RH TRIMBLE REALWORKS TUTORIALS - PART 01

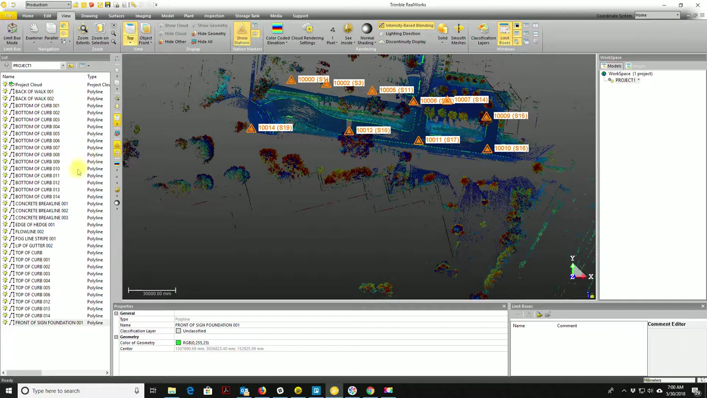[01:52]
left I've already gone in and I've started adding my 3d brake lines my poly lines for some curbing and some concrete and some other things and what I want to do now is I want to go in and start I saved the most complicated part of the site for last so I've got this area here it's actually kind of runs in here
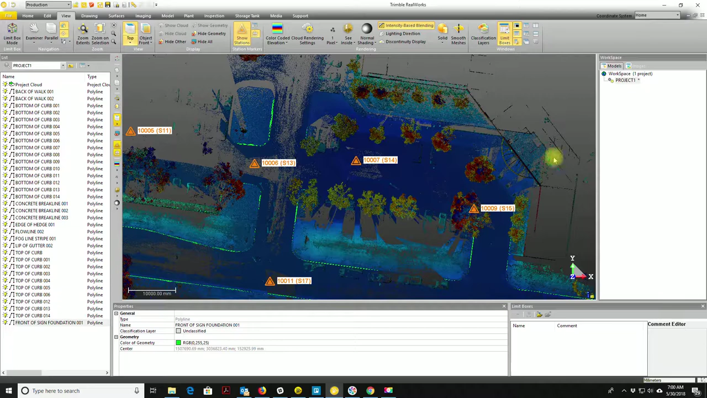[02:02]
that's a little bit complicated we've got some trees there and some
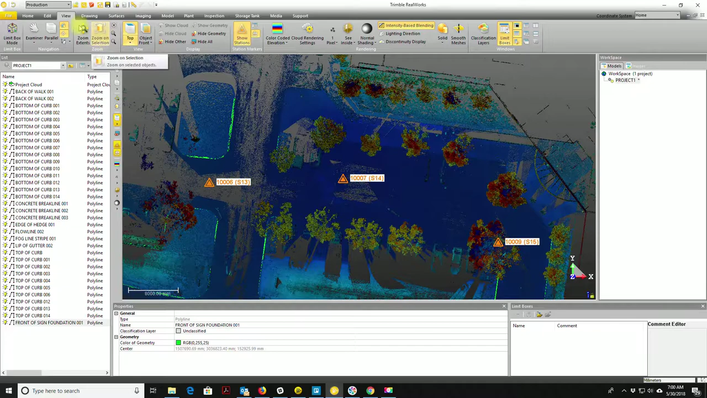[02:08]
sidewalk and some concrete building features you can see
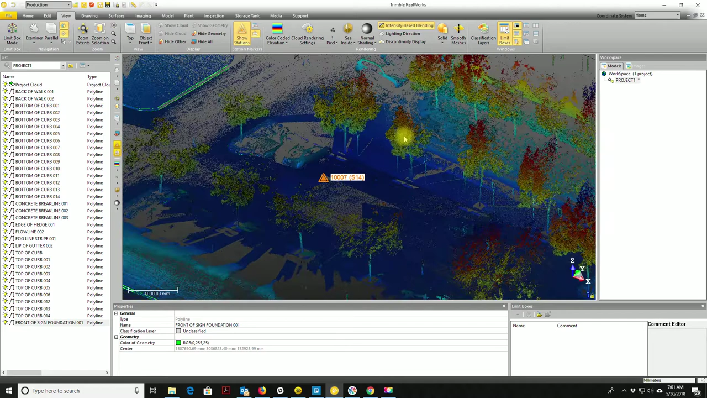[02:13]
and so what I want to do is just show you guys how you can use a limit box to make
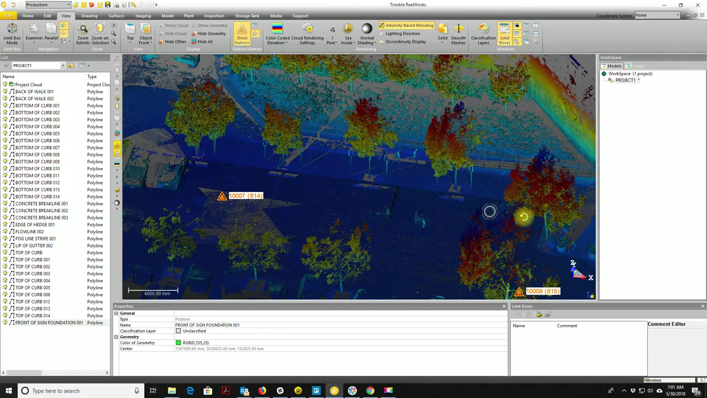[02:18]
feature extraction a little simpler in these areas and maybe show you a trick or
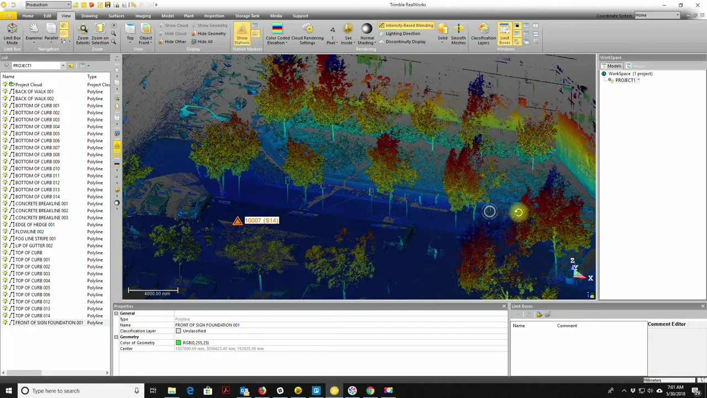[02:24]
two on how to get the building faces out okay so if you've never used real works before this isn't an intro to real works video but you pan
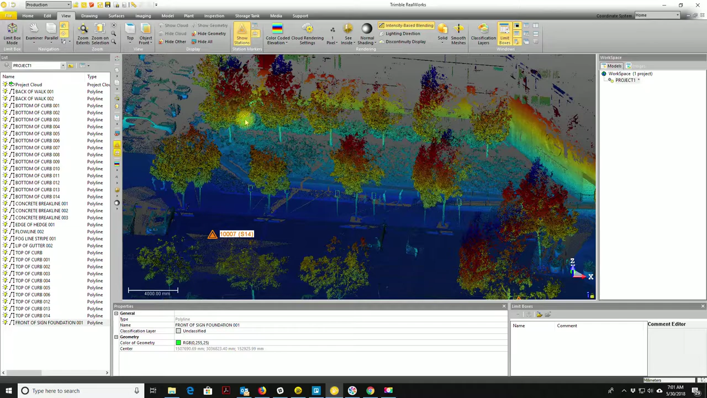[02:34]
by holding down the mouse wheel and you orbit with holding down
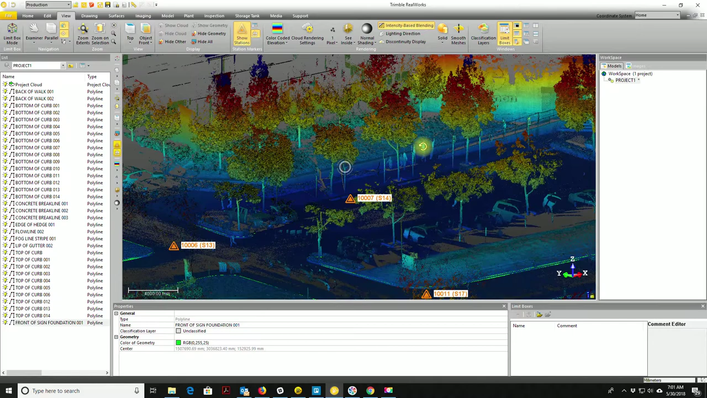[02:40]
the left click button okay and you can zoom in and out by scrolling the mouse now what I want to do over here on my view my
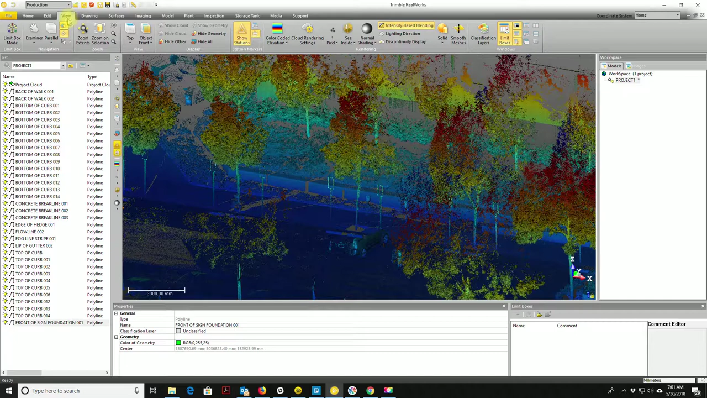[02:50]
view tab of the ribbon is I'm going to hit this button here called limit box mode and that's going to allow me to create a limit box I'm just going to click a spot here you can see
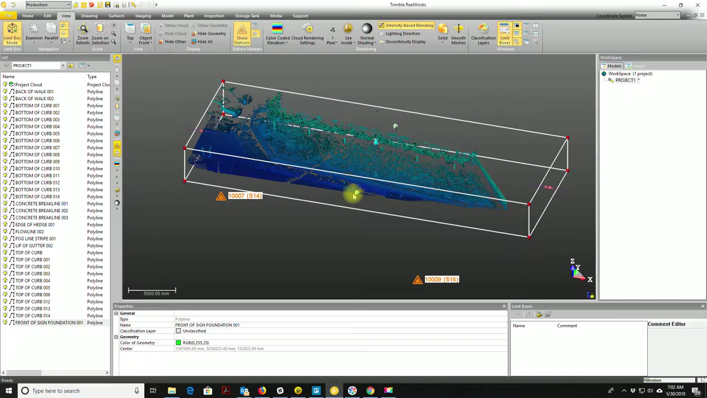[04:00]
I may even drop this down a little bit for now
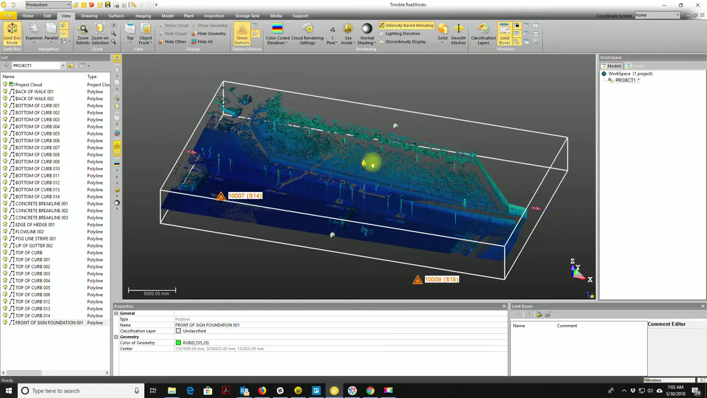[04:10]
so I know I want to come in I need to get this concrete
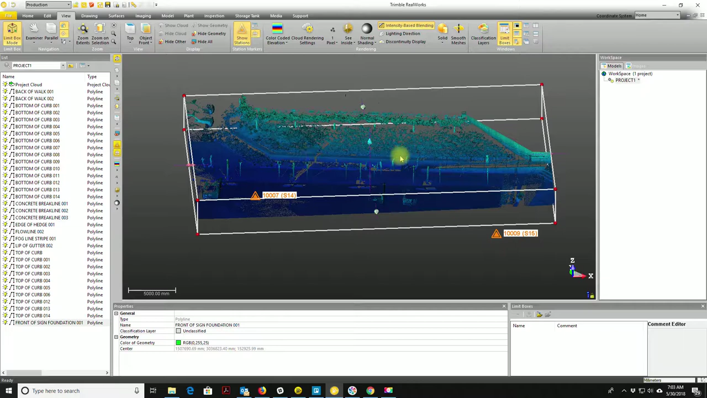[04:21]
retaining wall here I've got the edge of the sidewalk here I've got this ramp with the railing I want to be able to grab all that I've
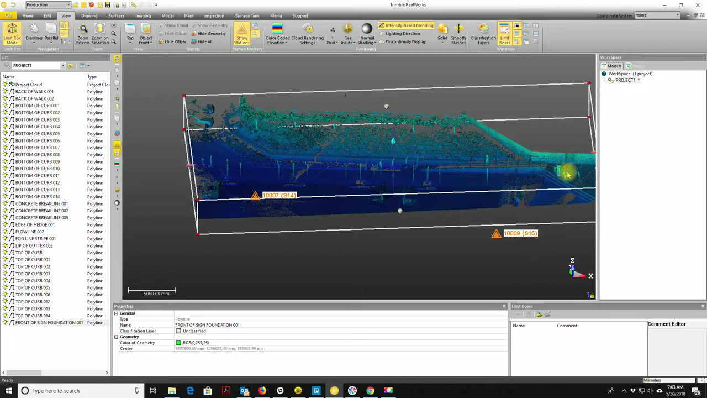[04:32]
got some steps here I'm going to want to get all
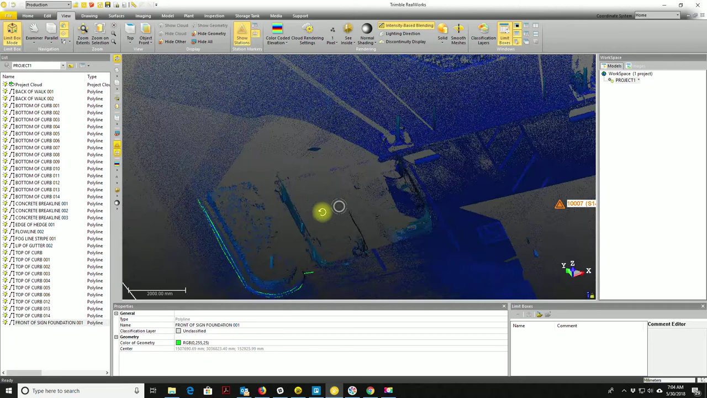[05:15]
of the features now now you can see I didn't get as much scan
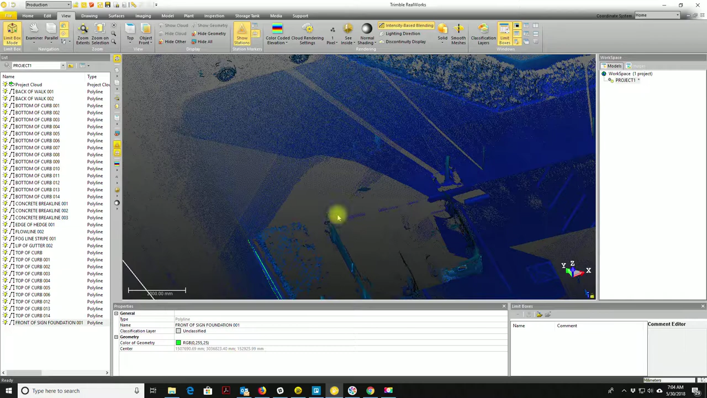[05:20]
data as I wanted behind the cars so that's going to be a little bit of a challenge but we're going to do the best we can so the first thing I want to do is I want to go in and and create some create
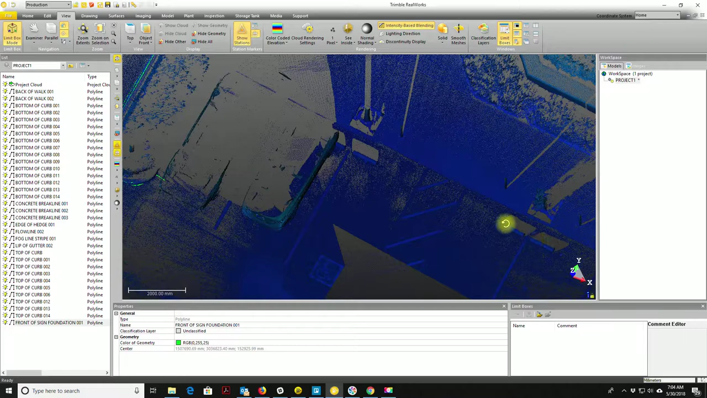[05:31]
a couple brake lines to define my edges sidewalk and it's hard
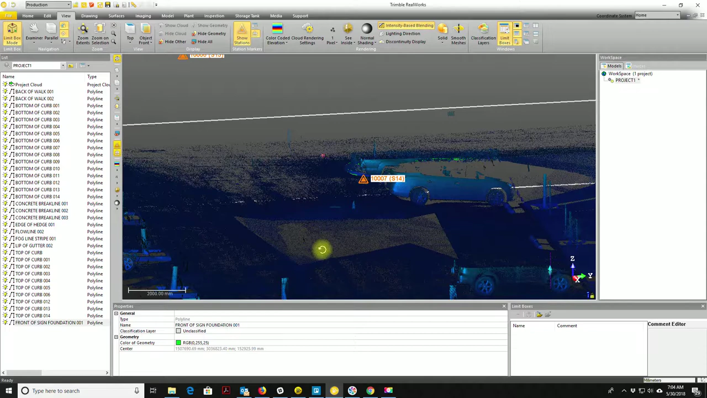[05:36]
to tell in the scans here but there actually is no there's no curb here so this is flush with